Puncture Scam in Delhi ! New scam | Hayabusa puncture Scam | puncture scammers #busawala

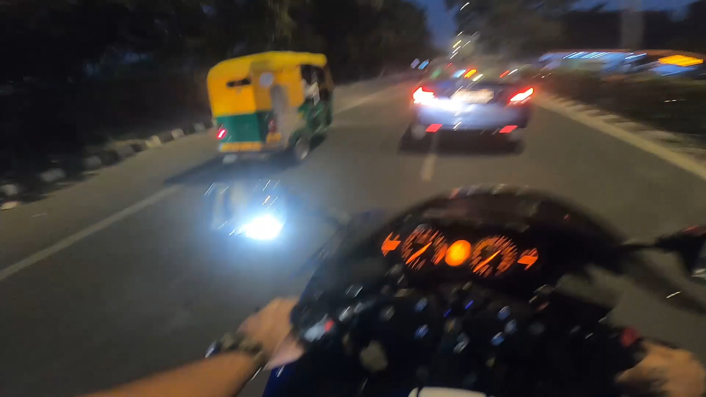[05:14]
अब हमारी लाल है, लाल बत्ती भाई। भाई इसकी ब्रेकिंग जो है ना मेरी पुरानी वाली बूसा से बहुत अच्छी है। वाह, ये देख रहे हो जो आवाज आ रही है ना, बम बम, ये ऑटो ब्लीपर का कमाल होता है।